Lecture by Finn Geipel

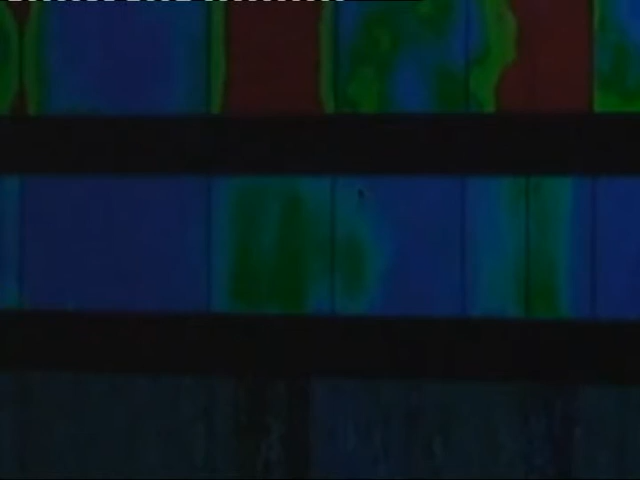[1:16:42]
la luminosité, et là-haut, c'est surtout ça qui est intéressant, ça c'est la température, bien que ici, les roses,